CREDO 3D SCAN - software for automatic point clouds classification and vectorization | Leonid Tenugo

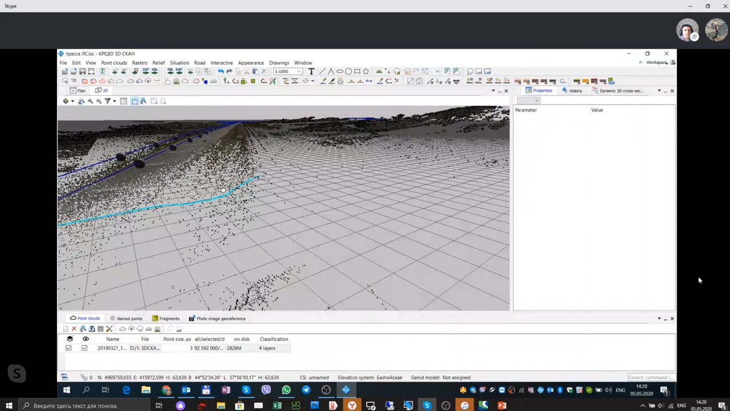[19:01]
and you can use this software as well.
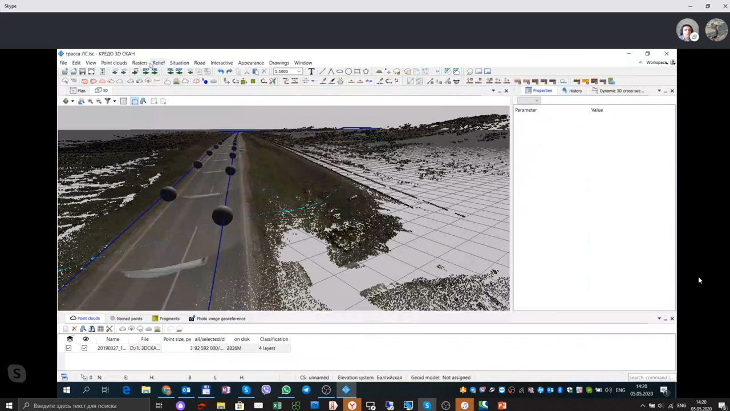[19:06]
For LiDAR data processing. Ну вот это есть как пример показаны данные мобильного сканирования с панорамами фотоизображений.
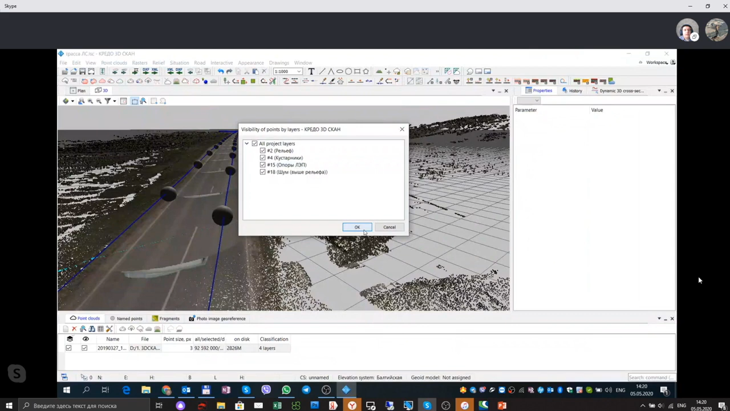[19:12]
And this one example is mobile LiDAR based on a vehicle together with panoramic photos. Ну вот сейчас я, вот мы работаем с облаком, и на облаке видны фотоизображения. Вот я сейчас облако выключаю, вот мы видим фотоизображение.
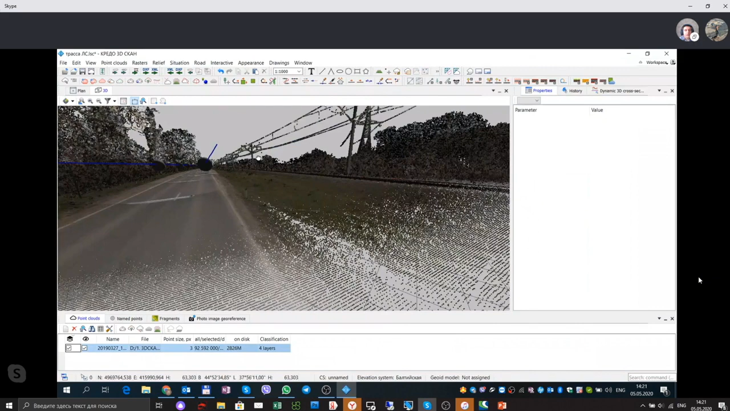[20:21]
Можно здесь тоже вот распознавать объекты опоры линии электропередач. Давайте сейчас то же самое запущу автоматическое распознавание.
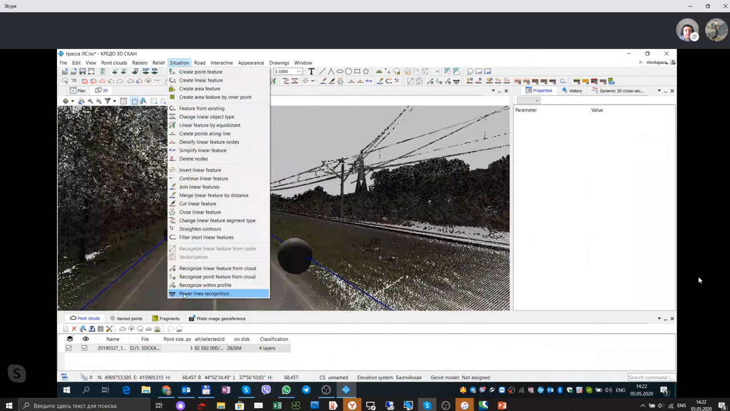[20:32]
And it is possible to recognize automatically any objects like we showed before on an airborne point cloud, and now we will recognize power lines and poles from this point cloud as well. Ну, единственное, что производительность здесь будет поменьше,
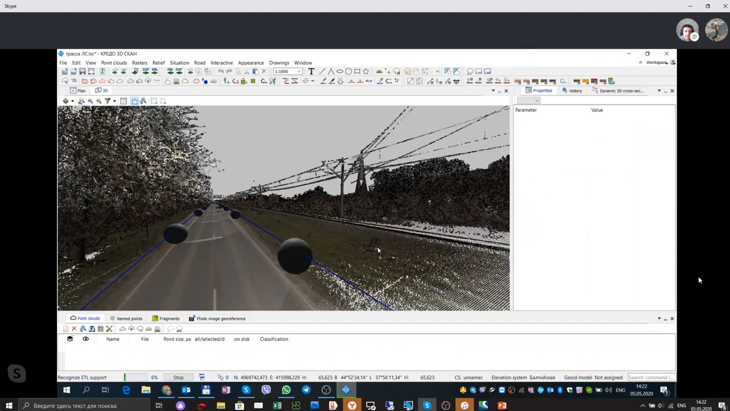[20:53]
ну, то есть, потому что облако точек мобильного сканирования плотность повыше. And of course it will take more time to recognize objects in this point cloud because the amount of point clouds is much bigger. Значит, по облаку точек можно распознавать объекты линейные, те же самые провода, которые мы видим. And it is possible to vectorize power lines as well.
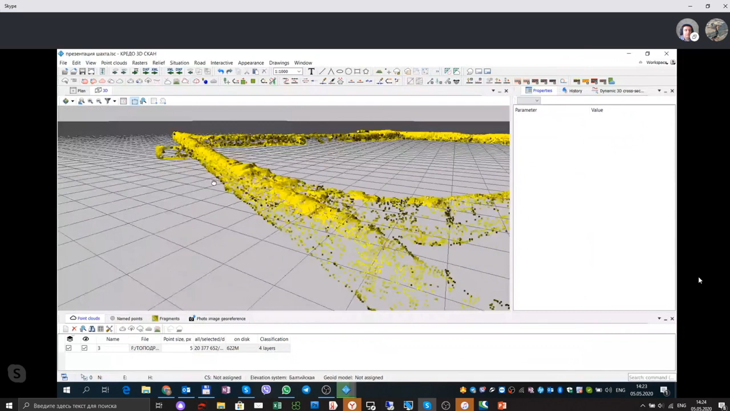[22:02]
Но для этого специально есть тоже меню, разработан для работы с шахтами. And there Удаление is a шумов. special add-on to work with such data set. Облака точек после того, как они отсортированы, есть фильтры, адаптивный фильтр и обычный фильтр прореживания облака точек.
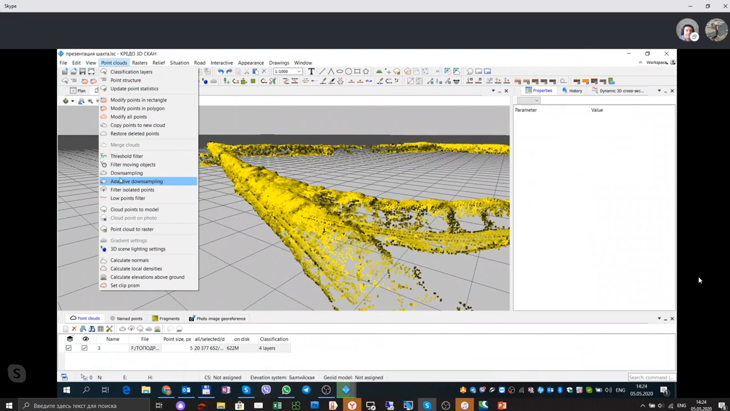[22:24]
And there are special filters, adaptive filters and downsampling filters for point cloud.
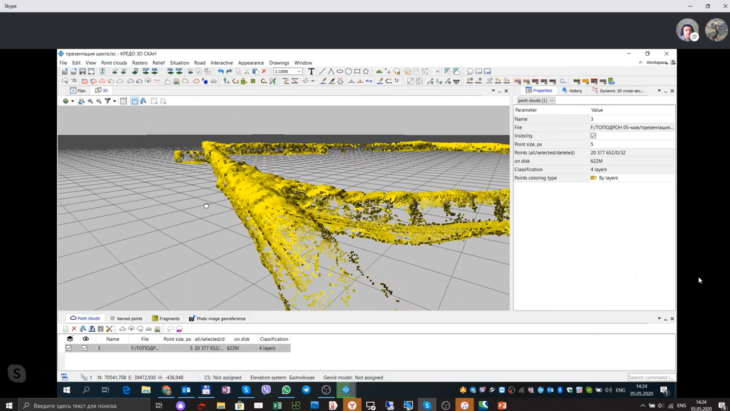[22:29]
Ну вот, And да.
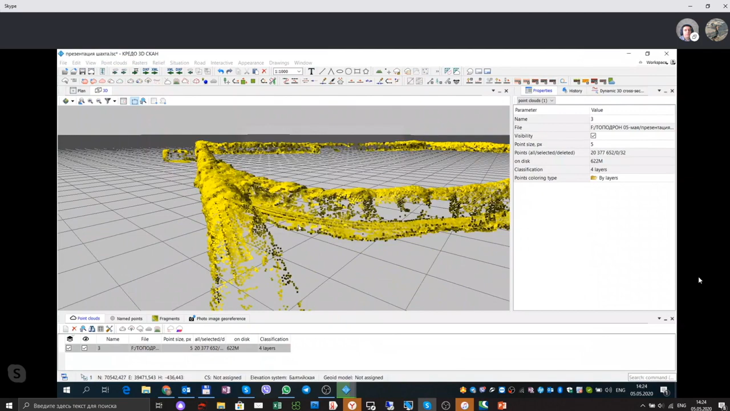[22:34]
this one it's mine point cloud, which was recognized automatically. Ну, это вот то, что вот было.
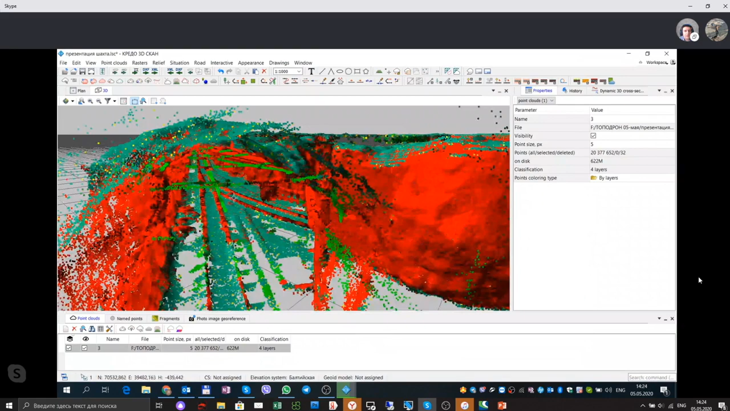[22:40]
And you can see the point cloud in underground tunnel.